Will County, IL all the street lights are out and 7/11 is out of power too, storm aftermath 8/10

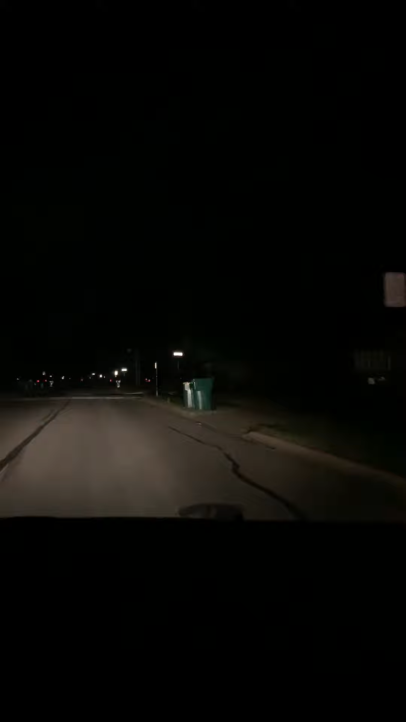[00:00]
that's crazy i don't know if it's like the houses are out too but all the street lights are out and then look it's like poof you got power
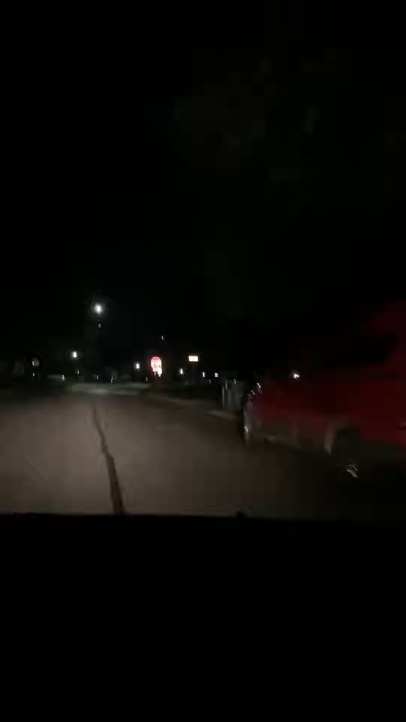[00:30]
everything to the left and the right is out if i go right all this is out